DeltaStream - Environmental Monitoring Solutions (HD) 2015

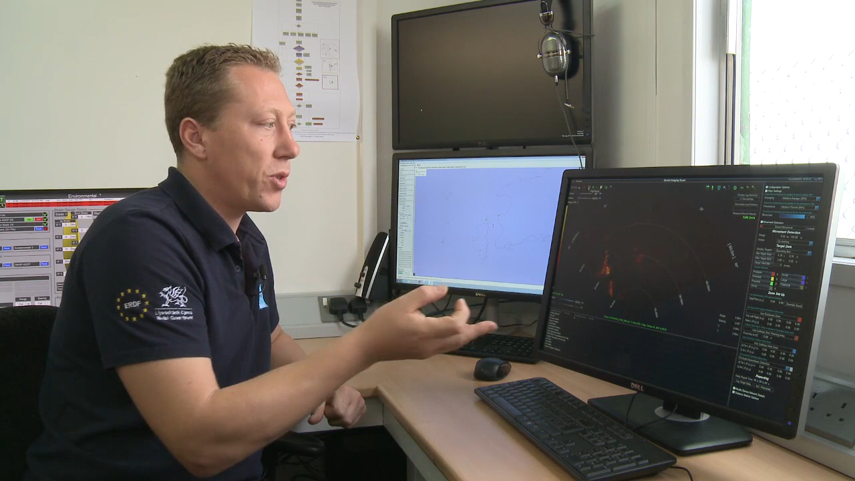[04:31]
This software will automatically identify whether what's drifting through the screen is purely a piece of driftwood or actually a moving marine mammal. This works by looking at the size of the object and the way it swims, the swim pattern, and how it's moving. And will automatically send warnings to the rest of the system if it believes a marine mammal is getting close to the turbine.